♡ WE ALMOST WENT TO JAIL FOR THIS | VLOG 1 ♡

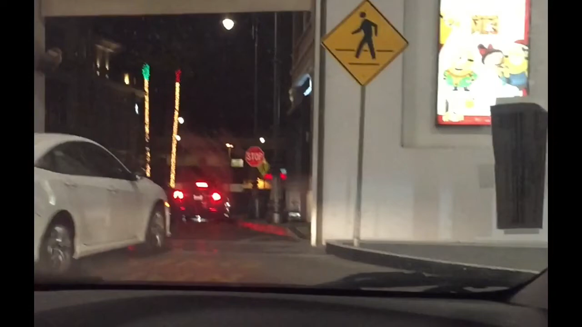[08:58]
and uh yeah this is the grove y'all we didn't really walk through the grove because we just wanted to because we just wanted to eat and go home and
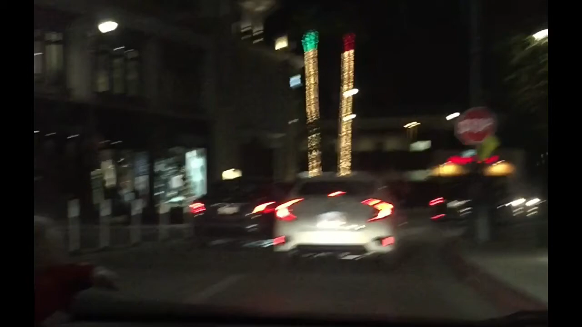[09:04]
there is umami there's umami burger we did not go to umami because we did not see it oh my goodness what where did they even come from oh my god
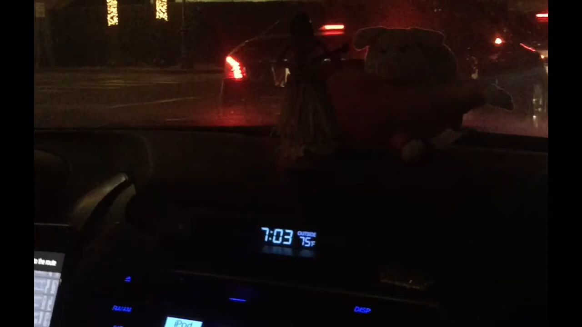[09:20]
you guys we almost hit they literally did not do they hit your car they hit your car
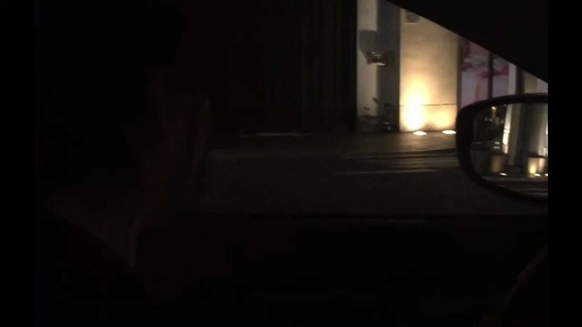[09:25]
we literally ran almost it's them we literally almost
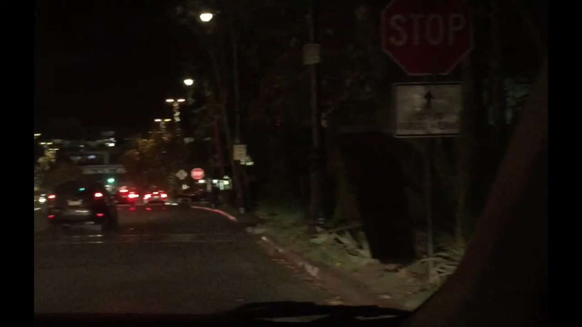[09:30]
ran these kids over i'll vlog them when they get in front of us wait what happened oh shoot they were back there but literally did not even stop that's crazy you're supposed to stop how if you see a car why don't you stop that was insane we almost went to jail story time we almost went to jail that's what i'm going to title the video we almost went to jail